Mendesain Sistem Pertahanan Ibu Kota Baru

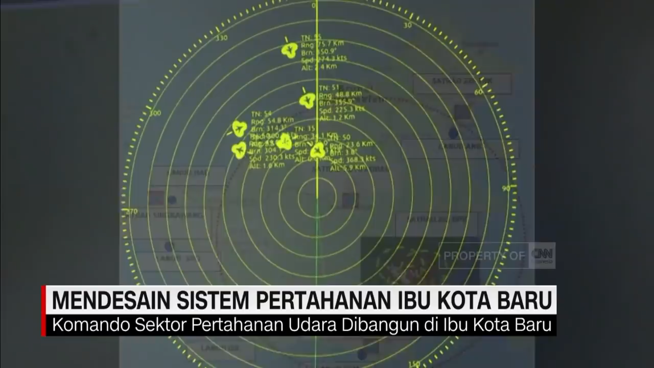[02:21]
Alus sisanya berupa radar dengan jangkauan minimal 400 km dan peluru kendali anti serangan udara.